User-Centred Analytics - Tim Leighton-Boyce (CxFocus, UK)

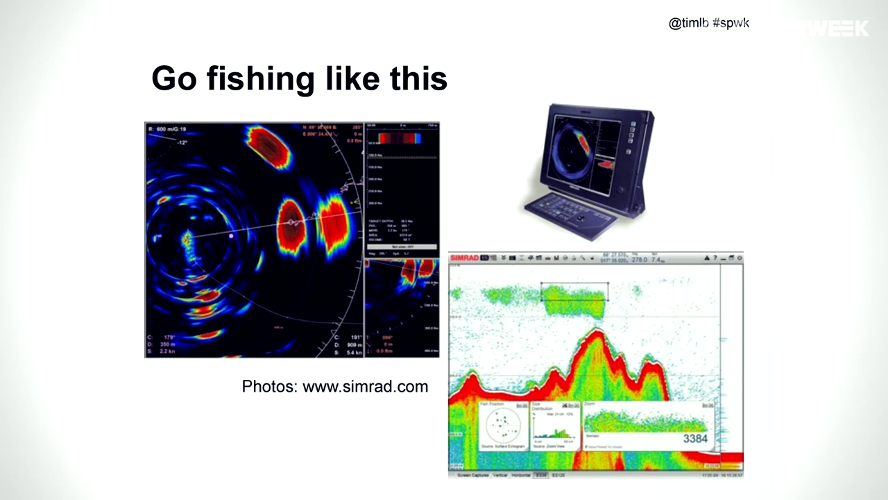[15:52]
on the left it's showing you horizontally where the fish are in relation to you and the speed on the right it's showing you the depth between you the where the fish are sort of vertically